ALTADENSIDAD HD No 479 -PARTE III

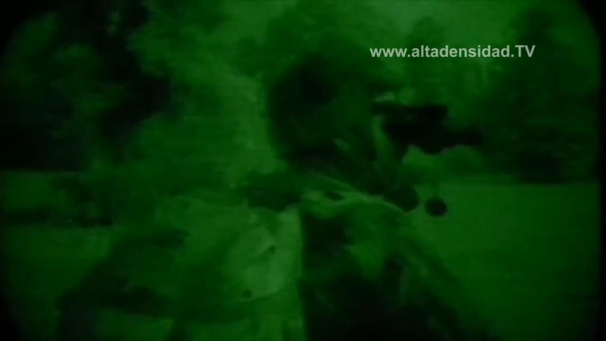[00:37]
o terroristas Este sistema de imágenes de alta resolución con software incorporado para detectar y seguir
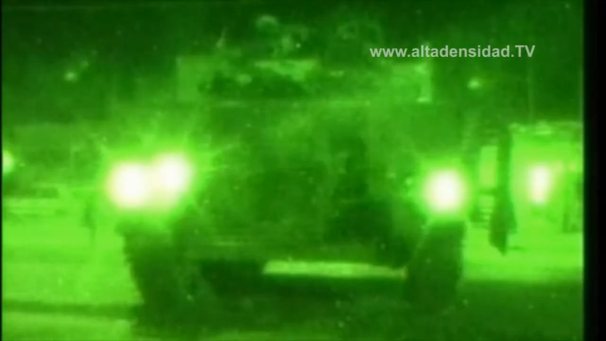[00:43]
sospechosos Es uno de los últimos en ser sometido a pruebas por el DSTL